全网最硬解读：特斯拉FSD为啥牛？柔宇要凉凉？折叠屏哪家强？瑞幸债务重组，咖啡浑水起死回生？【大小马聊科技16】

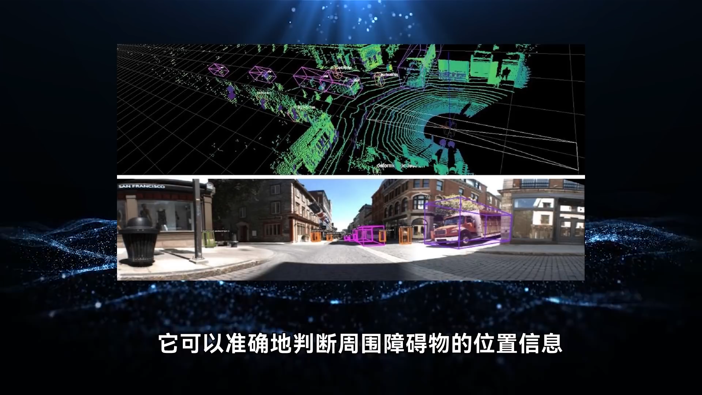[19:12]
确的判断周围障碍物的位置信息和它的三维信息毫米波雷达的优点在于它可以判断周围障碍物的速度信息而且是移动体是比较感冒的那这些在这个BEV layer当